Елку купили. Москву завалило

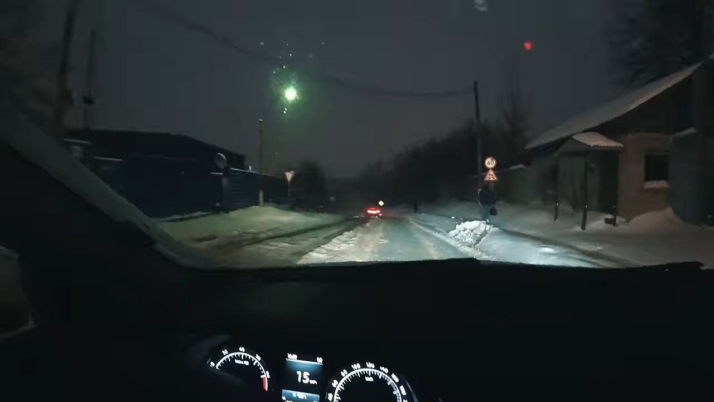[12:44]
Друзья, ну вы будете постоянно слышать этот звук, потому что у меня забились датчики. Ну, и я вам покажу дорогу, которую чистили. Она на самом деле опасная. Тут летом постоянно люди бьются, влетают заборы, поэтому мы аккуратненько. Андрей, еще помню, на Вольве здесь ездил летом. Он как-то так умело в повороты входит на такой нормальной скорости. Мне кажется, если бы я здесь ехала, я бы пилать бы 5 км в час. Ну, вот я чувствую, тачку несет на самом деле. Да, здесь, конечно, жопендра.
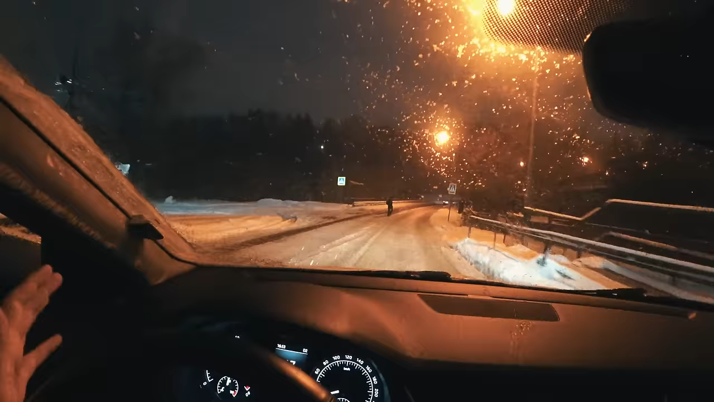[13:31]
Вот я нажимаю на педаль. Чувствуешь, ее немножко колбасит? Ты должна это просто спиной, вот и задницы прочувствовать. Задницы как раз. Вот, и вот тут нам надо будет немножечко, так скажем, ускориться. Вот тут за поворотом сейчас направо, когда мы повернем, там есть слева забор. Там очень часто бьется. А, я видела, да.